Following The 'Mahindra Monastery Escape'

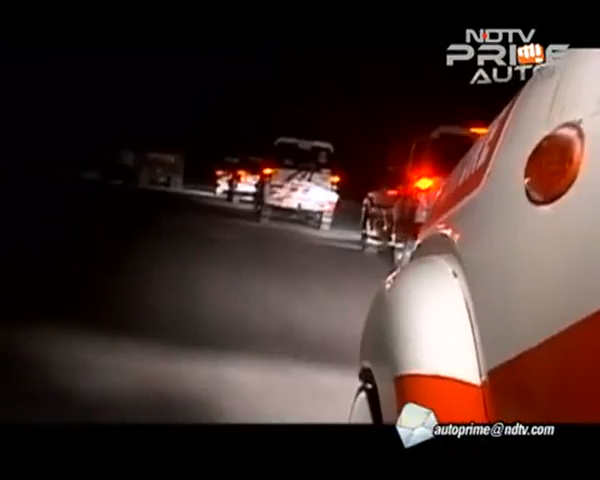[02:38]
Though initially driving in the dark did generate some apprehension amongst the participants once we started,
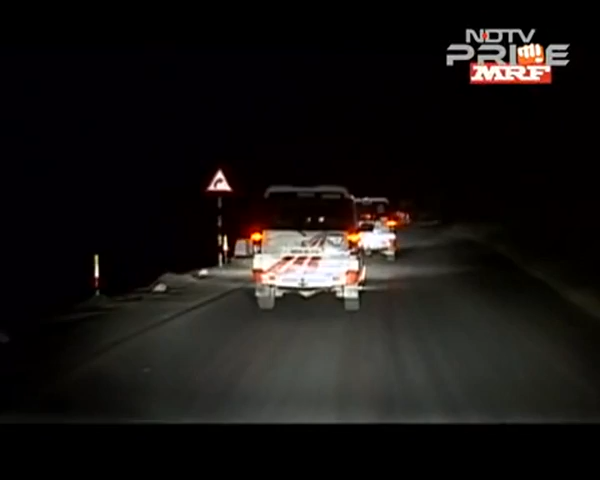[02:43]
the convoy had a fairly smooth run all the way through, with the Mahindra Adventure team keeping the drivers alert. But travelling at night meant we missed some of the scenery around us.